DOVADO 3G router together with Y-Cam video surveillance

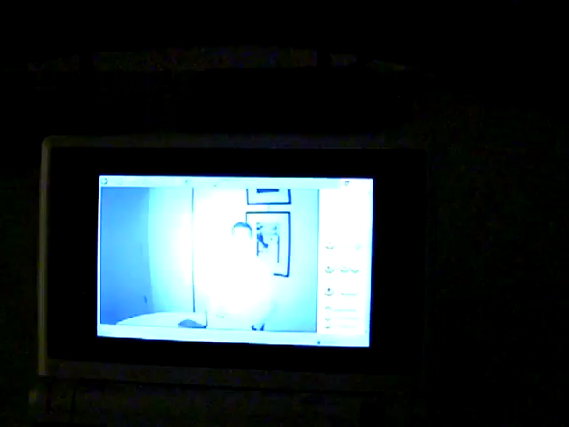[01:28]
The camera's infrared lights turn on. You can see there.